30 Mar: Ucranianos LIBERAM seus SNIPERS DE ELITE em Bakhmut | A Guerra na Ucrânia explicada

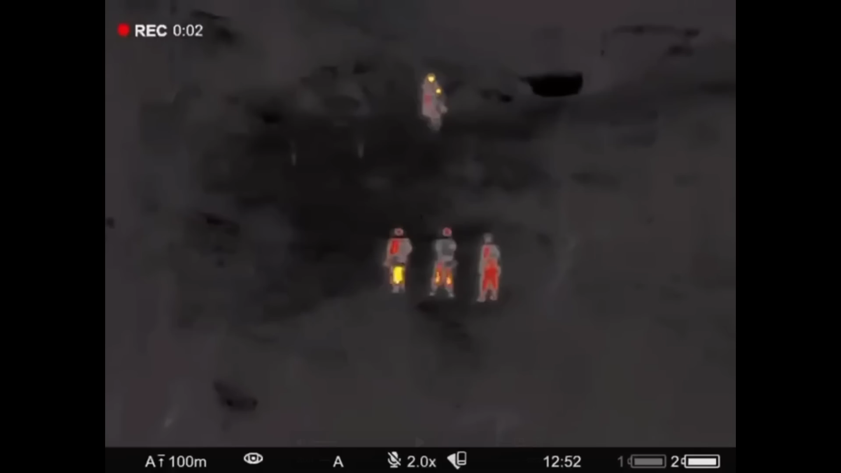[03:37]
onde revelou um grupo de cinco soldados,
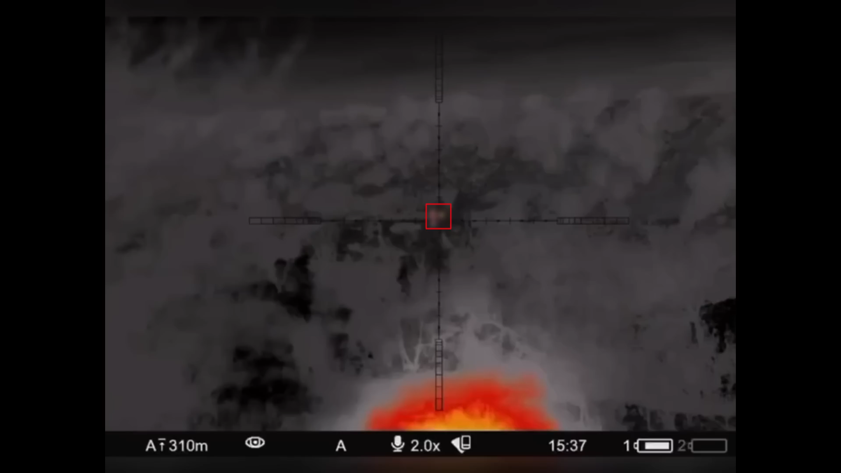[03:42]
esperou até que eles se reunissem e eliminou todo o esquadrão. Mas a maioria dos franco-atiradores está, atualmente, localizada dentro de Bakhmut.
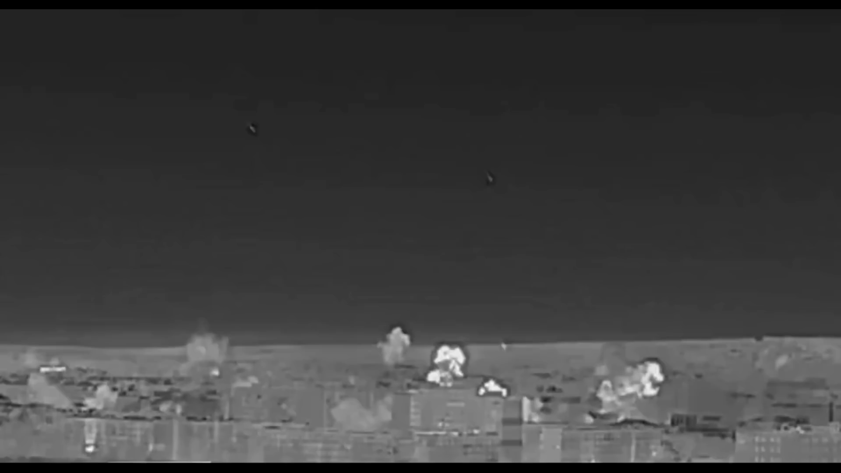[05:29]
Apesar do fogo da artilharia pesada,